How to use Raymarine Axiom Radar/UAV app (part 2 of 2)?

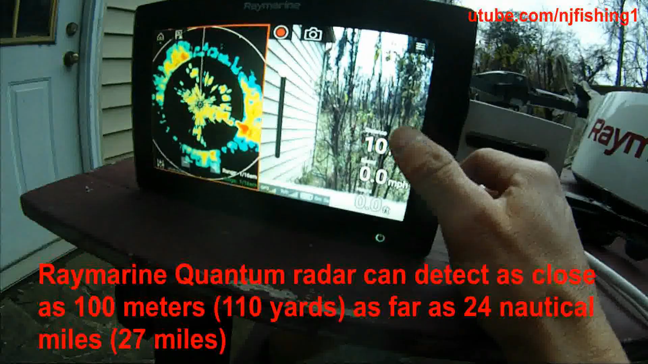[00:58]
and it's streaming the camera, so I'm just turning this camera,